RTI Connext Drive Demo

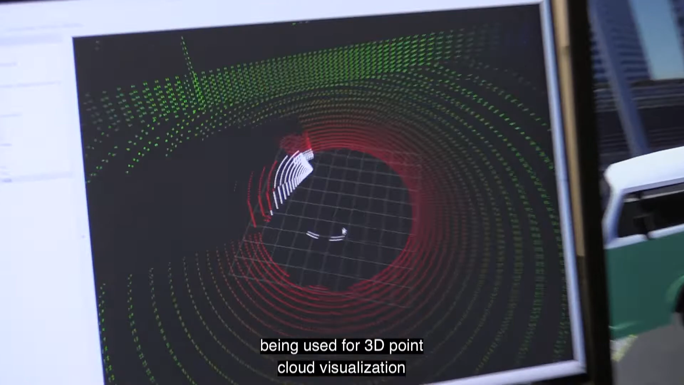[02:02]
being used for 3D point cloud visualization of the LiDAR data,